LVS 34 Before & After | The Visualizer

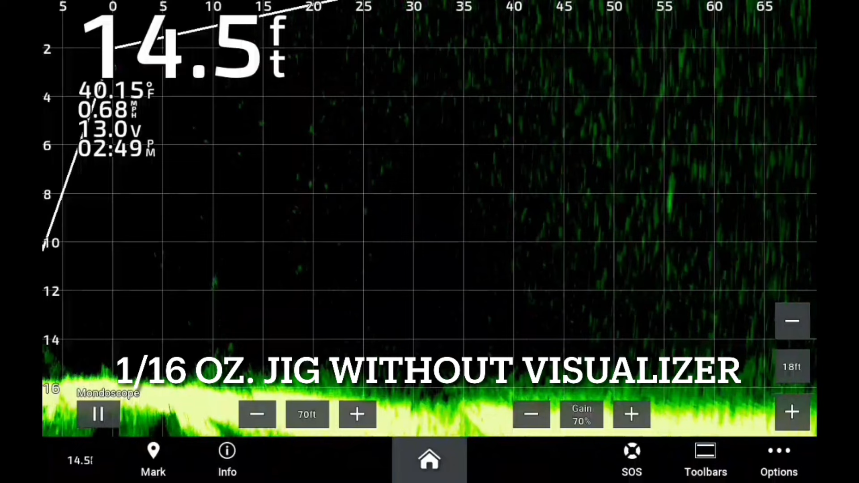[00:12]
On screen: depth 14.5 ft, water 40.15°F, speed 0.68 mph
What you're looking at is a 1 16th ounce jig with one of our normal installs. You're picking it up out at 55-60 feet. You're still seeing the jig fine. What you've got is a little bit of cloudiness out there that far out.
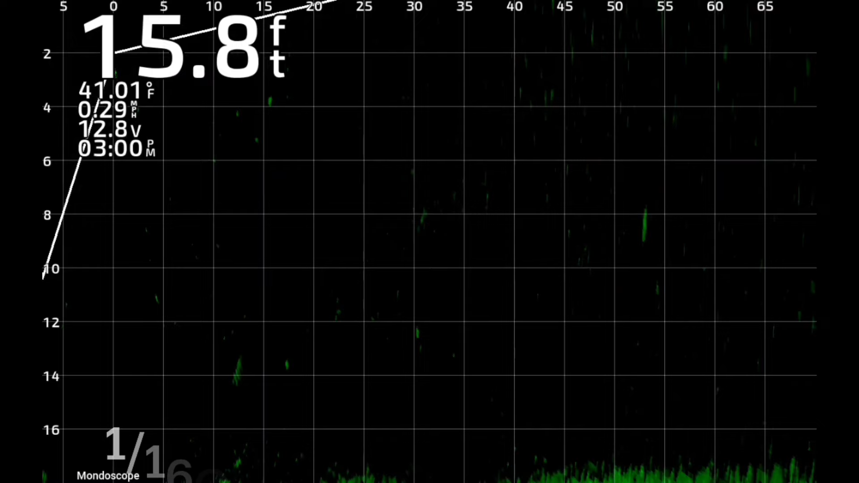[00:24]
On screen: depth 15.8 ft, water 41.01°F
The visualizer clears that cloud up. You see you're still seeing the jig. You're still getting the same picture of the jig.
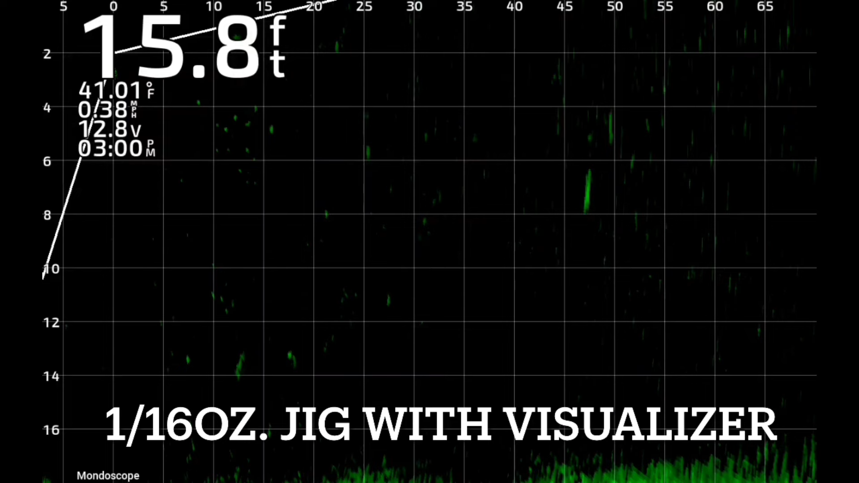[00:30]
On screen: depth 15.8 ft, water 41.01°F
You just don't have all the cloud. The clouds pushed out further. It's out over a hundred feet. So if you have any questions on this, feel free to give us a call or check us out at hammerheadsonar.com.